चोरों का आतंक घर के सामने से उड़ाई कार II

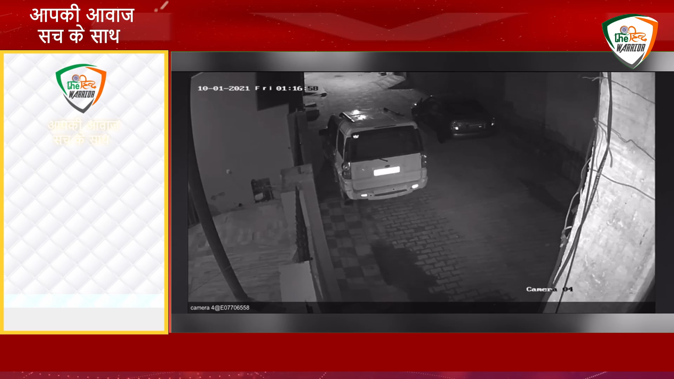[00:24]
मामला सामने आ गया फतेहबाद में चोरों का कमाल देखने को मिला है जहां चोर कुछी सेकंड में गाड़ी को लेकर रफू चकर हो गए घटना फतेहबाद की प्रोफेसर कलोनी की है जहां बेखॉफ बदमाश देर
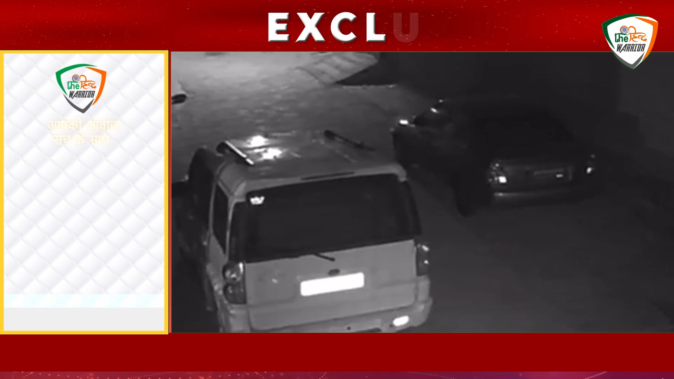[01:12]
CCTV में साफ दिख रहा है कि एक बदमाश ने गाड़ी का स्टेरिंग समाला है और दूसरा बदमाश गाड़ी